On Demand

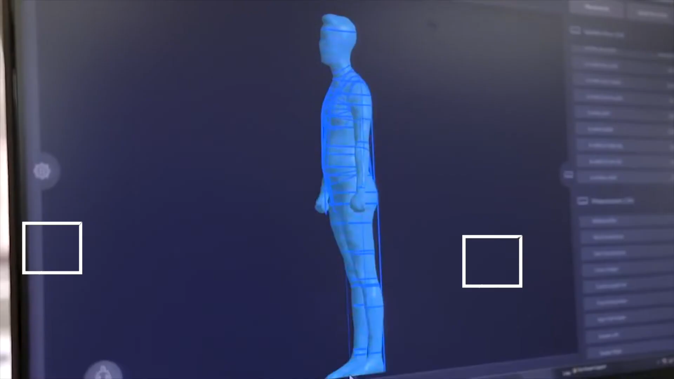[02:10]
so we will be able to take the measurements of the customer